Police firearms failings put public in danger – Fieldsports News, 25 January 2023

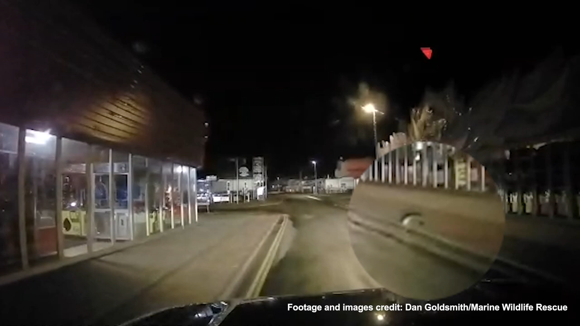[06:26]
This seal pup was spotted wandering hundreds of metres inland past the Istanbul Delight kebab shop in Hensby, Norfolk.